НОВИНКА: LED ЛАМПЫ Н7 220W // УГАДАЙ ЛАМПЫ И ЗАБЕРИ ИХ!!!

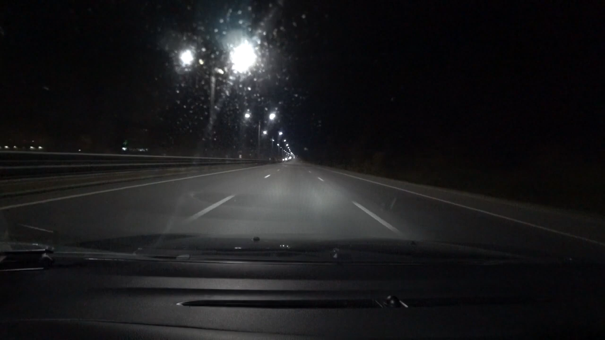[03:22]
скорость в районе соточки, едем спокойненько, смотрите, ребят, что можно сказать чисто про ближний. Первое, что хотелось бы отметить, он просто белый, я потом еще об этом неоднократно скажу, но он просто белый, друзья мои. Хватает ли мне его? Ну, вот в освещении, да, вы видите, то есть, в принципе, хватает вполне. Освещенная дорога, нужен ли здесь ближний мощный свет? Я думаю, нет, потому что и так все прекрасно видно.
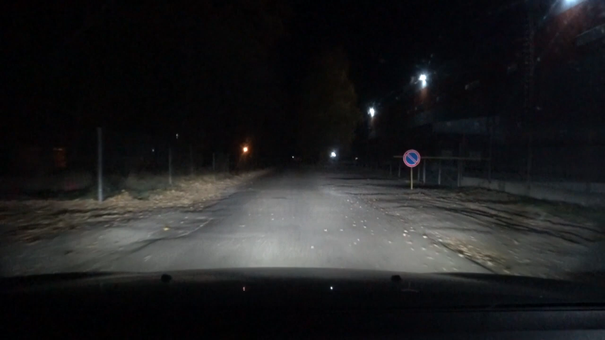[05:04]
Итак, друзья, ну что же, мы перенеслись в коридор, в такую аллеечку, где можно по темноте посмотреть, как светят фары. Да, чтобы было все честно, гасим туманки, вот это без туманок, вот это с туманками, едем без туманок, друзья. То есть туманки нам не помогают. Левая фара настроена так, чтобы светить ниже, а правая светит дальше и выше. Соответственно, вот смотрите, друзья, то есть я сейчас еду. Вы видите, ну вот насколько возможно камере передать,
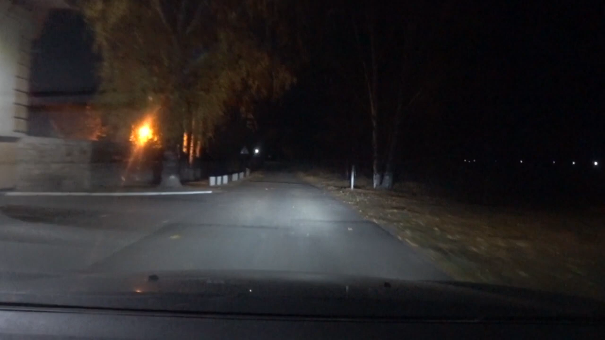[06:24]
Но зато в рефлекторе вы всегда света получаете больше. Он насыщеннее, но при этом не настолько ровный и отсеченный. Ребят, вот, то есть фары светят. Светят великолепно. То есть отсеченный ровный белый свет. Причем я его вижу вот вживую абсолютно белым.